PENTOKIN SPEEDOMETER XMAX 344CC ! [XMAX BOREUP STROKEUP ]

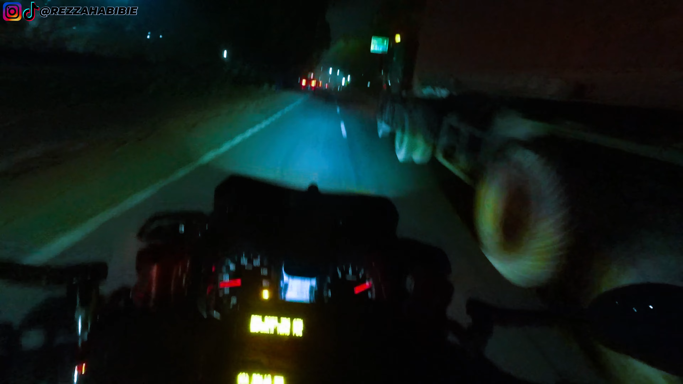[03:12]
ini muter balik ya kontor muter balik kanan kalau gak salah nah, iya kita di belakang truck dulu deh kontor tahan dulu wah, muset mesinnya 344 udah ganti krokas juga B74 ya ayo bloknya udah TBR 76 mili krokasnya udah
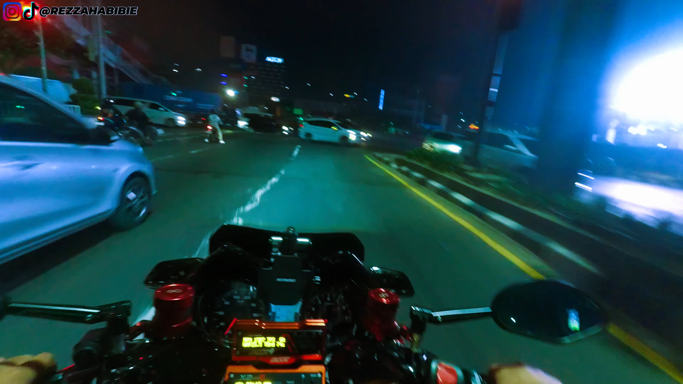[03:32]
B74 XMAX Thailand juga gitu wah, buat lari enak banget ini guys kalau kita ambil kiri ngosong, oke muset, cepet banget cepet banget 100
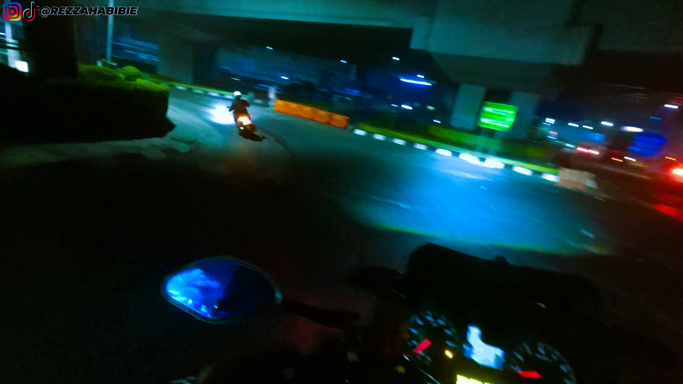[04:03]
tapi dalamnya masih pakai ABS dia sama Bang Ricky dong ini sama Bang Chaka malem-malem nih gila tarikin, tarikin, tarikin
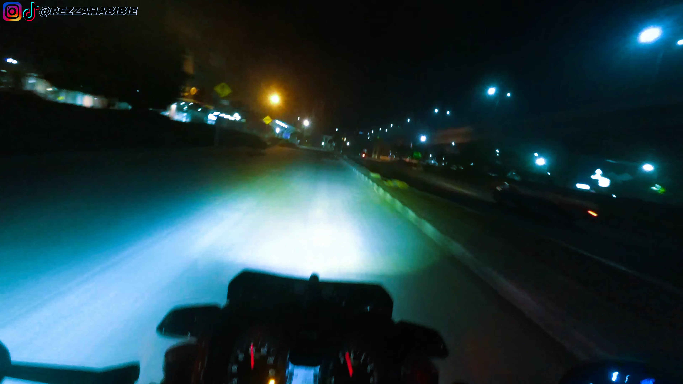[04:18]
ayo depan belok kiri kok belok kiri ya?
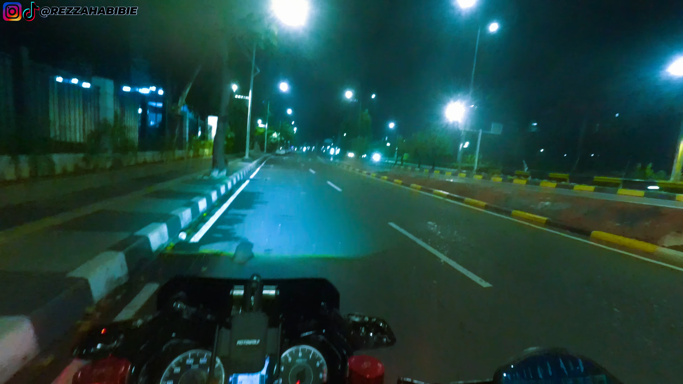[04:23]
iya belok kiri kita buset gas dikit aja udah maju dulu kok maju apa Cake? oke, ini malem malem kini radia gak sih? enggak aman aja sih kok aman itu terbang
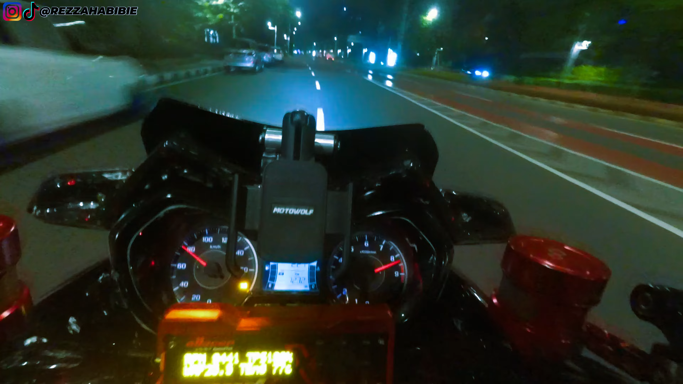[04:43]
aman kok? kosong? aman kosong ya? kosong kosong kiri kosong juga ya? oke oke guys gue mau nyoba ambil tengah aja oke, gue mau nyoba mau moternya Om Ricky dari 0 nih ya wah ada tepok oh